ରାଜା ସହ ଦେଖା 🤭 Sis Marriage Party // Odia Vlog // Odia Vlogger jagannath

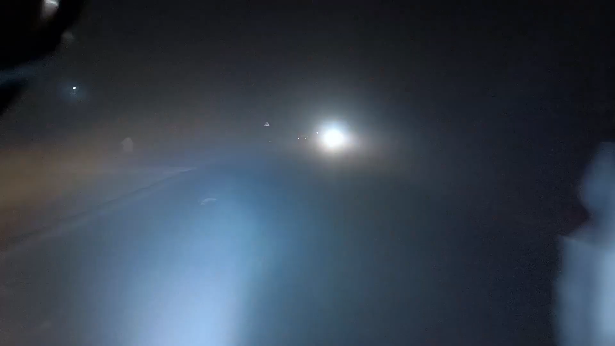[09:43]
ଦେଖାଯାଉନି ପୁରା ହେଭି କୁହୁଡ଼ି ସାଙ୍ଗରେ। ସାଙ୍ଗମାନେ ସମୟ ହେଇଗଲାଣି ରାତି 11:00 ଘରକୁ ଫେରିଲା ବେଳକୁ ଲେଟ୍ ହେଇଗଲା ଆଉ ସାଙ୍ଗମାନେ ଭିଡ଼ିଓଟି ଆପଣଙ୍କୁ ଭଲ ଲାଗିଥିବ ଲାଇକ୍ ଶେୟାର ସବସ୍କ୍ରାଇବ୍ କରିବା ପାଇଁ ଜମା ବି ଭୁଲିବେନି ରହୁଛି ଜୟ ଜଗନ୍ନାଥ।